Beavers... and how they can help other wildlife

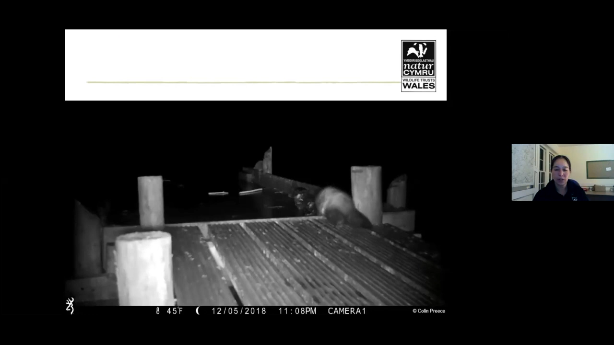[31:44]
mustalists can also do really well in beaver habitats there's a polecat just having a for a look around and just being very curious